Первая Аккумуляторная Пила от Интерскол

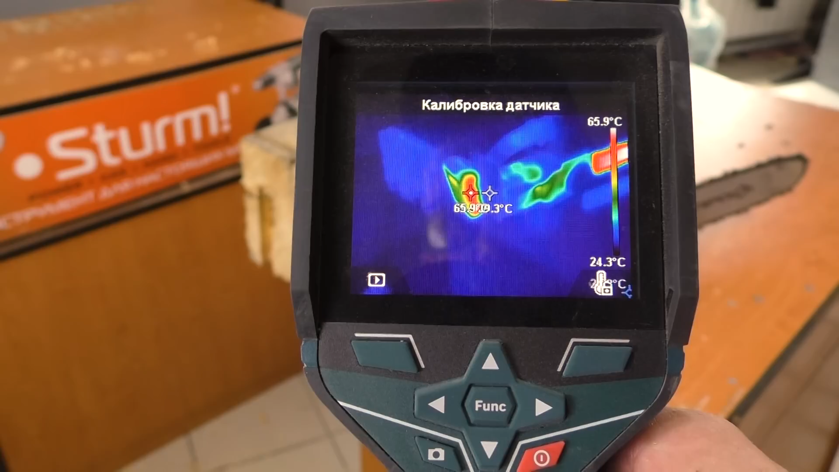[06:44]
On screen: scale top 65.9°C, scale bottom 24.3°C
Аккумулятор у нас довольно-таки конкретно нагрелся. 66-65 градусов. И по ходу он ушел в защиту.
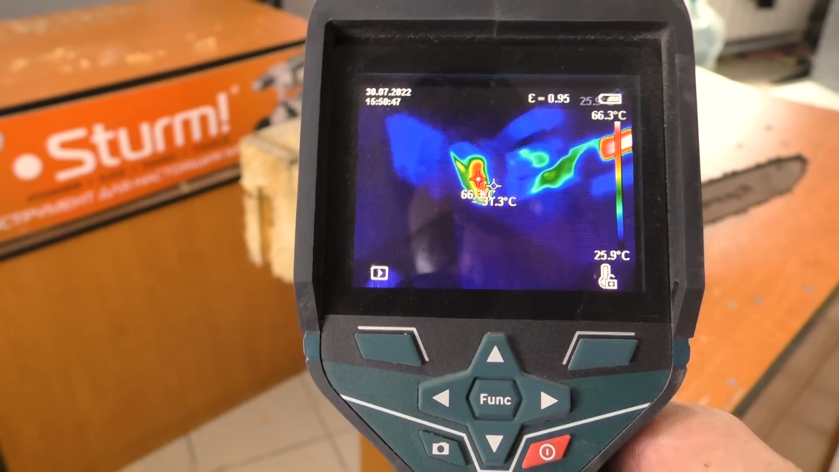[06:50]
On screen: scale top 66.3°C, scale bottom 25.9°C
Сейчас, если мы, скорее всего, его сейчас выну, там еще, наверное, будет 2 деления.